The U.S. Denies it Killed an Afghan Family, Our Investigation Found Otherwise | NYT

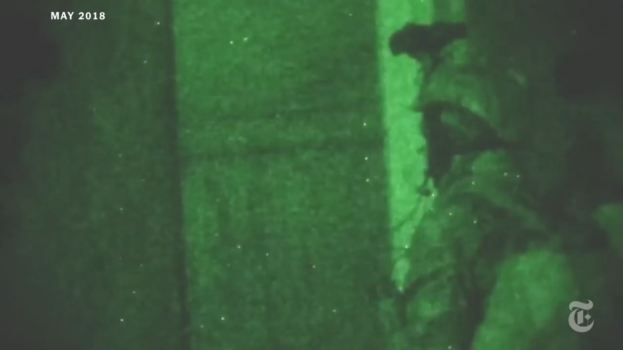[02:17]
One Afghan army raid there a few months earlier was captured on camera.